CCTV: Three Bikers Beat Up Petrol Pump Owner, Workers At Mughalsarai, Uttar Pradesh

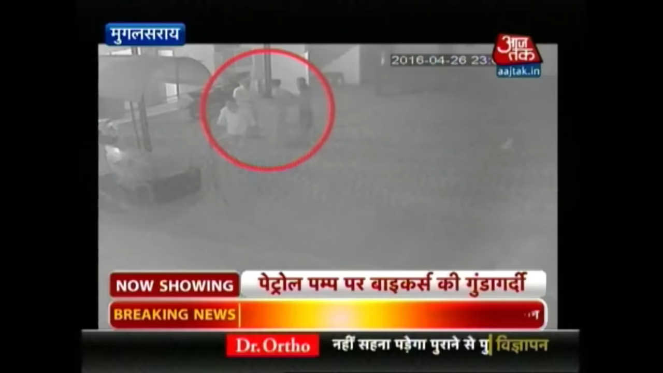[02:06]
قریب تین منٹ تک چلا یہ بوال بائک سے پہنچے تینوں حملہ ور پمپ کرمچاریوں کی پٹائی کر آسانی سے پرار ہو جاتے ہیں پمپ کے کرمچاریوں کا کہنا ہے کہ حملہ وروں نے بغیر پیٹرول بھرائے کم پیٹرول دینے کا آروپ لگا کر جھگڑا شروع کیا تھا